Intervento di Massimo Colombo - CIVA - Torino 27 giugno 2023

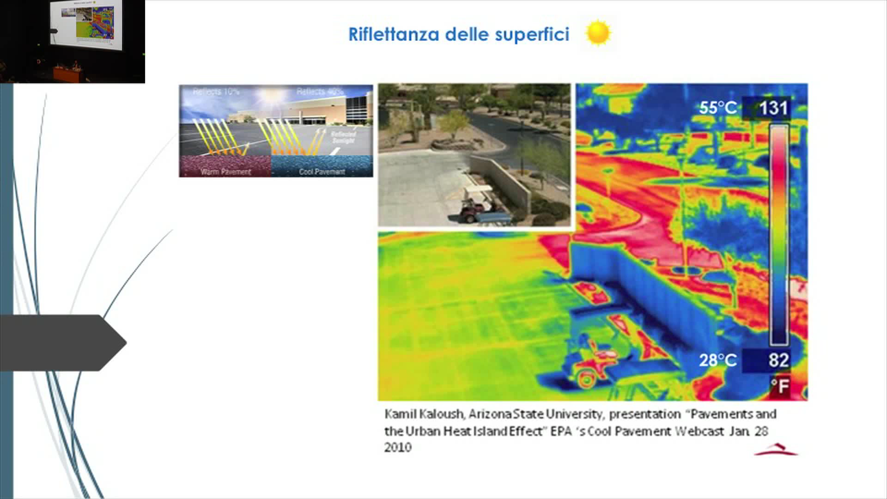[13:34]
che è rappresentato dall'ombreggiatura degli alberi o anche dal muro in questo caso questo tipo come vedete la temperatura superficiale di questi materiali può passare da 28 a 55 gradi l'effetto isola di calore è esattamente quello che in questo capitolo 233 dei CAM viene citato